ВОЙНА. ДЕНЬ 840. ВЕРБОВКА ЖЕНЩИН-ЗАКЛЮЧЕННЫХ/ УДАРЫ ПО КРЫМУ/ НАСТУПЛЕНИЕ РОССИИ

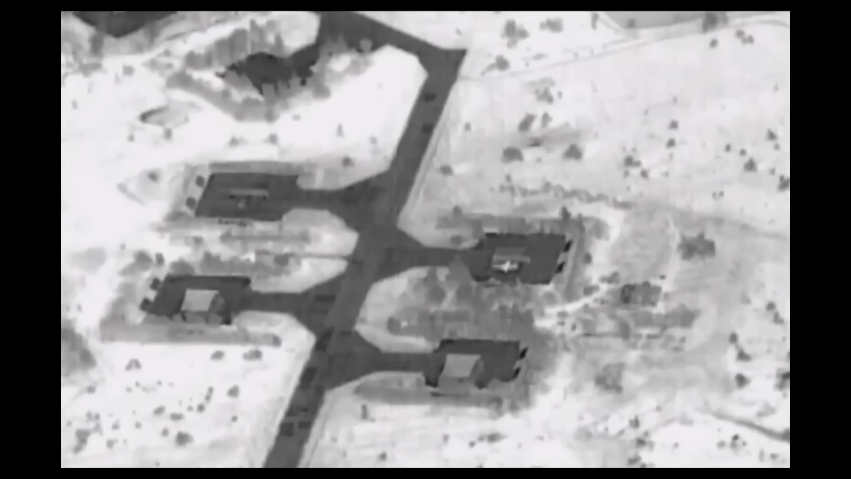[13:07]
Опять видим штурмовик Су-25 украинский, по которому прилетает «Ланцет».
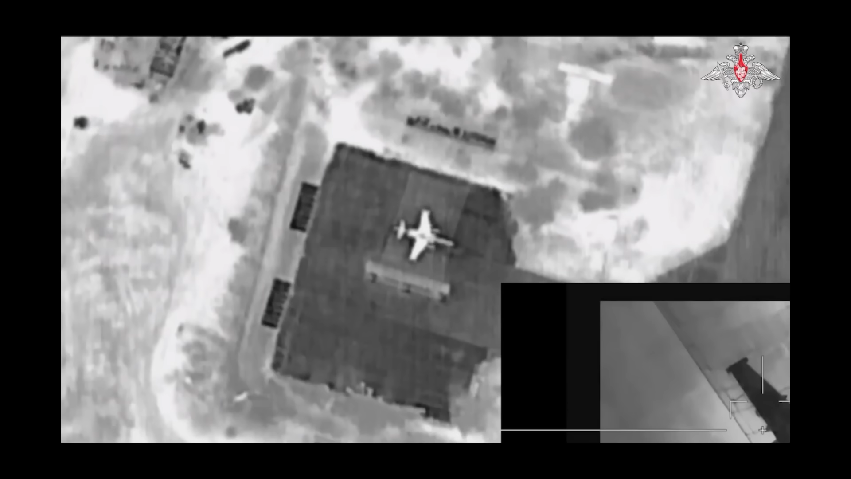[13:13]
Непонятно, он был это макетом или настоящим штурмовиком, а если настоящий, то был ли он боеспособный,
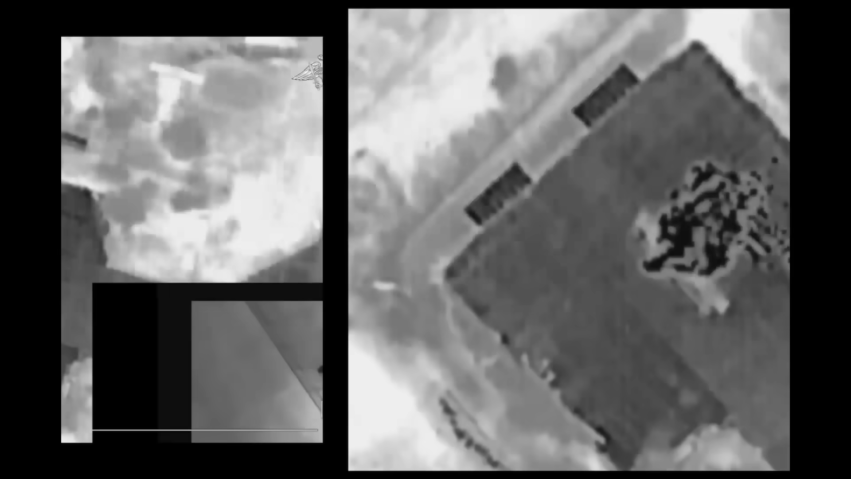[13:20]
боеготовый, или он был, допустим, небоепригодный, то есть невосстанавливаемый какой-то. Но, в принципе, по таким предварительным ощущениям, хотя, казалось бы, так неправильно судить просто по ощущениям,
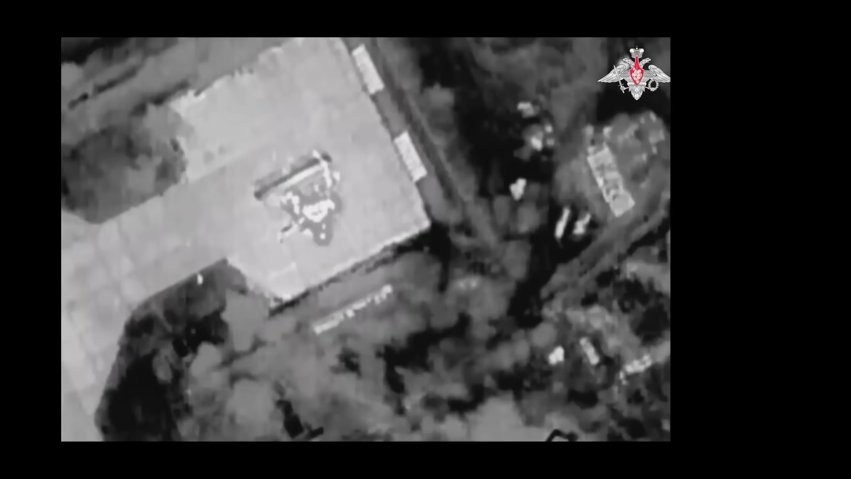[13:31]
но, тем не менее, просто по опыту, скажем так, горит он больше похоже, как на настоящий железный Су-25.